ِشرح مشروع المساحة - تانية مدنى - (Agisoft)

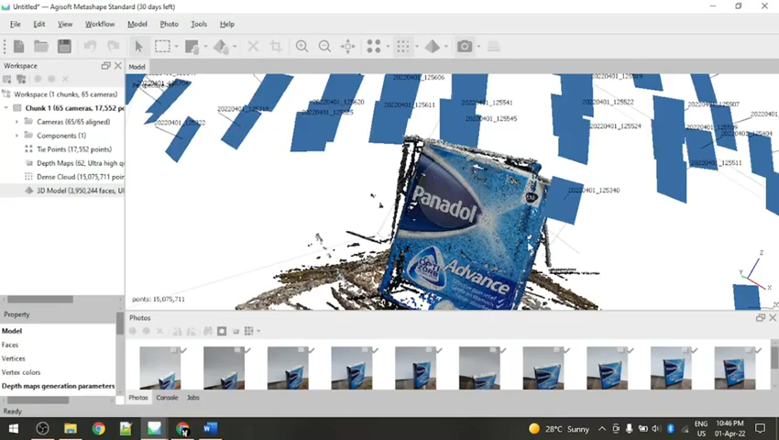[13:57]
طيب فيه طبعا هنا فريمات. يعني شايفين هنا هتلاقوا فيه شوية نقط كده ضربة طايرة كده.
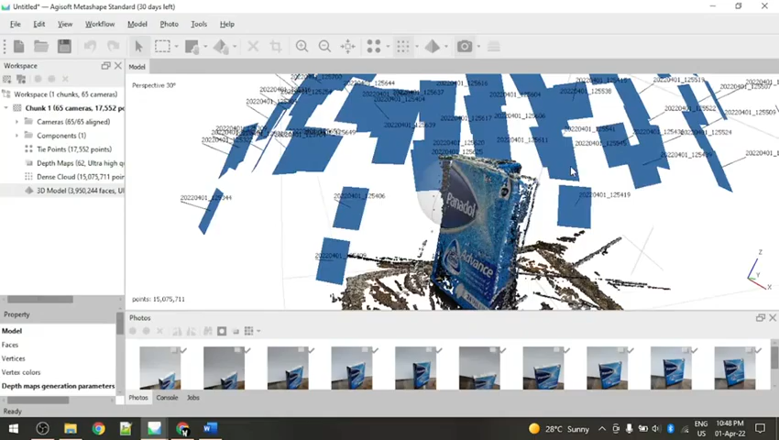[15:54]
فده في الاخر كده الـ 3D موضل بتاعنا. تمام? بس في الـ 3D موضل ده.
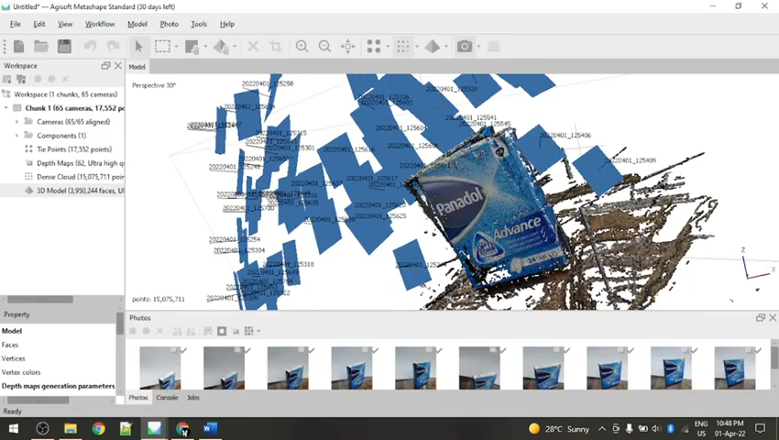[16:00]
يعني نقط بوينت كلاود برضو. فانا انا عايزه يبقى سيرفس. يعني انا ده لو انا قربت منه كده.
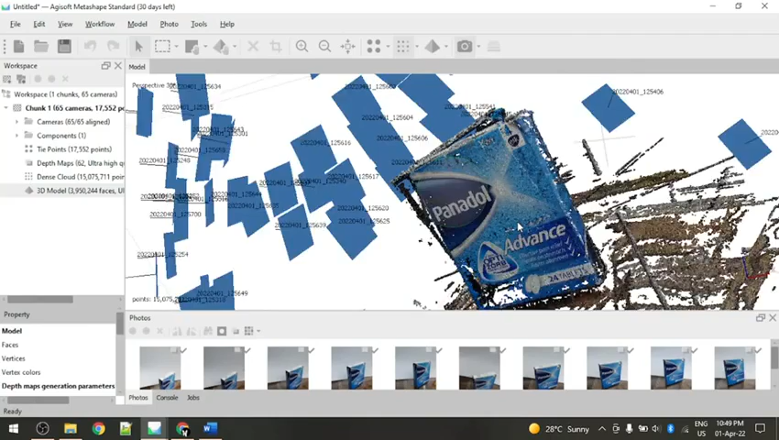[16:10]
انا طبعا علشان انا يعني ده كان او. يعني انا ده ده كنت عامله سيرفس اصلا. تمام? يعني انا ده الخطوة بعد بعد البوينت كلاود. لكن انت لو قربت زي اللي فاتت دي. يعني لو قربت كده.
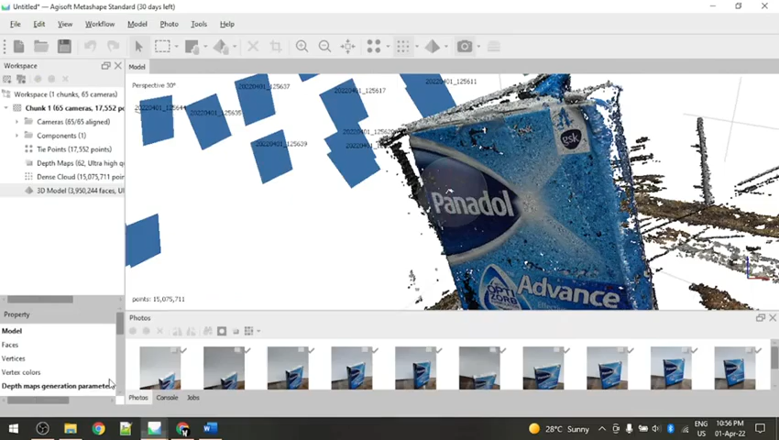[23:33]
فانت كل اللي انت هتعمله مسلا هتاخد سكرين شوت من هنا وهكال تلف شوية مسلا.
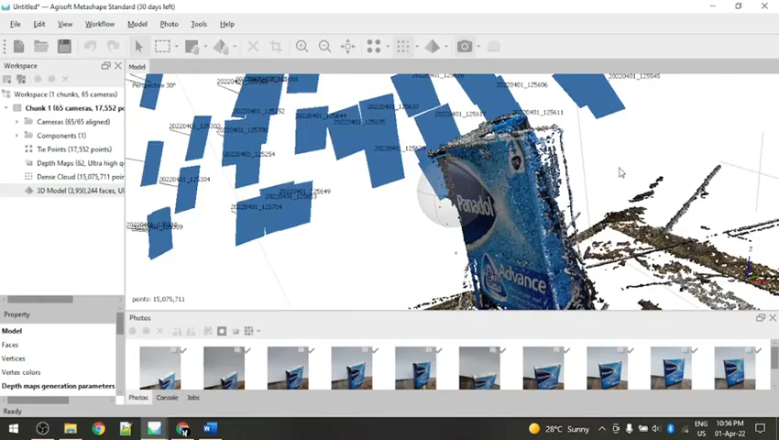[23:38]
هتاخد سكرين شوت تانية وتلف سكرين شوت تالتة وهكزا يعني.